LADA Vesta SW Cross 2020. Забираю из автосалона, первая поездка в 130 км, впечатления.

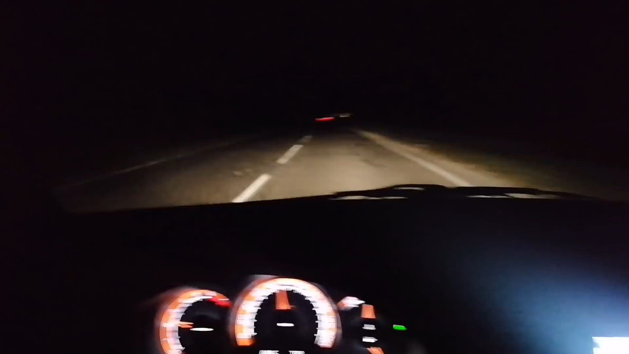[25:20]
вот возвращаемся в темноте есть зато возможность оценить свет свет неплохой довольно таки дальний пока не смотрел идет поток
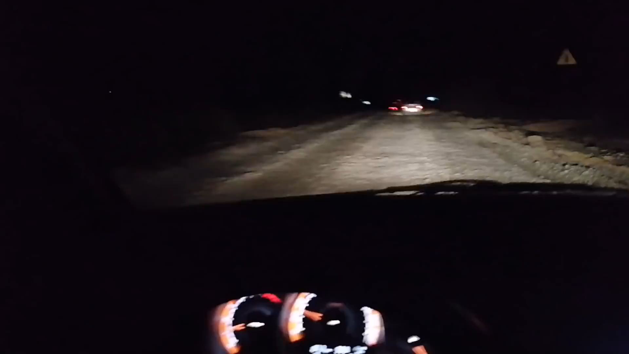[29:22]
тут понятно что хода подвесок не такие большие как у Патриота но тем не менее машина идет достаточно мягко то есть в принципе вот то что планировал то я и получил на шоссе машина очень хорошо себя ведет даже на таком вот